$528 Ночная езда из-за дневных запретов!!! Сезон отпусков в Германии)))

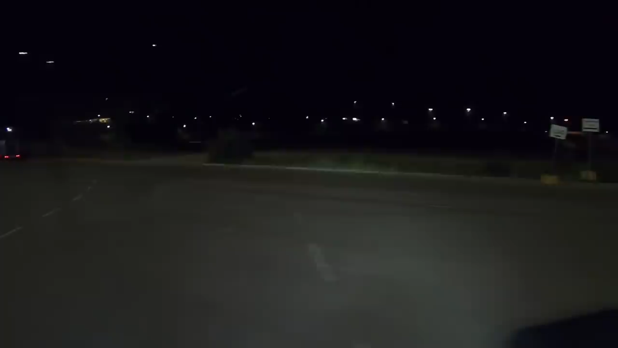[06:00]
Так, что тут дальше? Едем? Въезд.
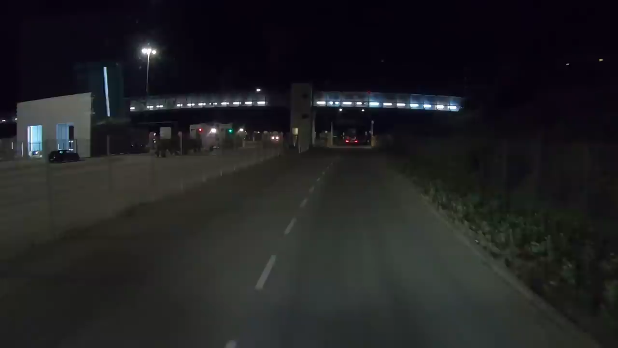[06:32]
Так, он поехал на паркплац.
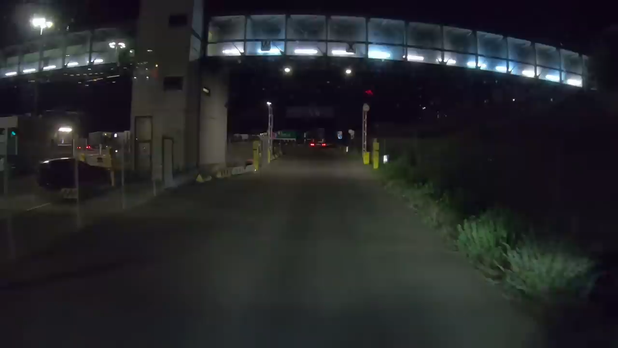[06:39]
Нам на паркплац не надо. Паркинг. Аусфарт. Выход.
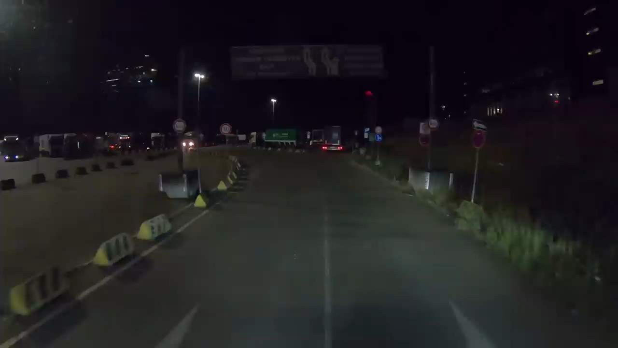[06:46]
Нам на паркинг не надо. Нам нужно ехать. Поэтому мы беремся левее и поехали. COVID-19 тест-центр. Никого я тут не вижу. Выезжаешь, большая парковка сразу.
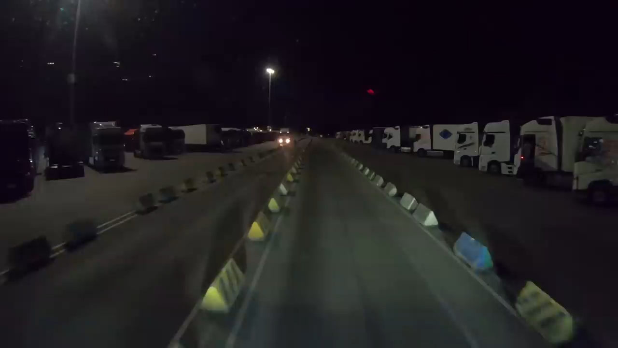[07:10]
И на въезде вот большая парковка. Ну, чтобы знать, возможно, что нам придется сюда. Ну, нам-то в любом случае на паром придется возвращаться. Только на какой, пока не знаю. Будем потом смотреть. На выезде вообще, видите, никакого контроля. Вообще никого.
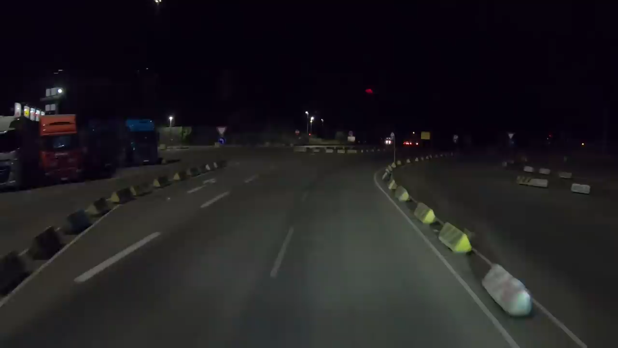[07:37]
Держитесь левее. Затем на следующем повороте поверните направо. Или это вот это контроль? Или это просто стоят? Нет, это они просто стоят.
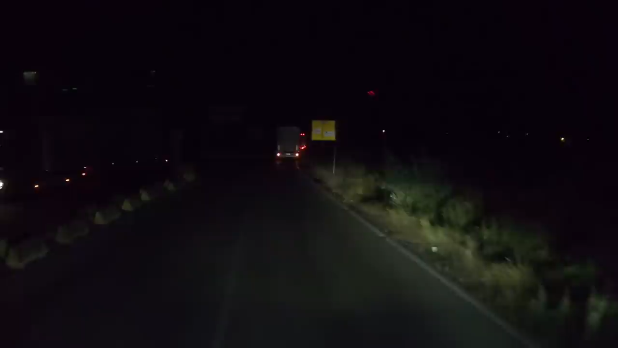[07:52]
На следующем повороте они просто стоят. Направо. Ну, просто что-то стоят, стали, стоят.
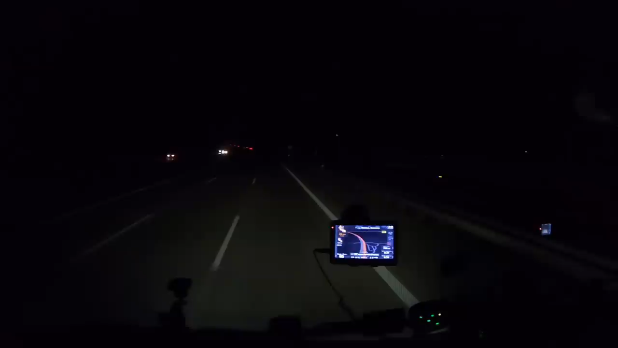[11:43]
Все, закончились. Может, километров 5, может, 7 были эти провода, и потом раз, резко вправо, и все, их не стало.
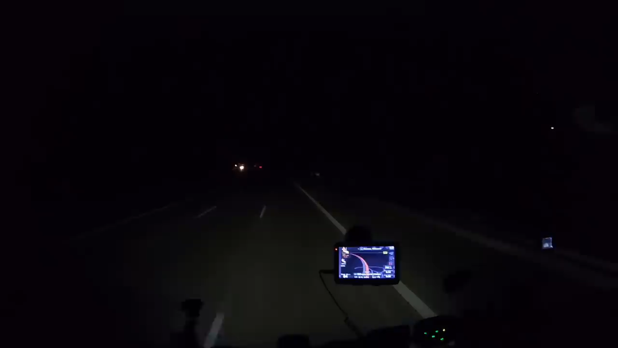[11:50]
Ну, плохо, темно, невозможно разобрать, что к чему. Ну, было бы интересно увидеть, как вот к ним кто-то подсоединяется, как вообще все это, весь этот процесс происходит. Ну, для чего-то же они натянуты над дорогой. Интересно. Гамбург 50. Добро, ну 35 нам до объездной гамбургской, вокруг Гамбурга пойдем.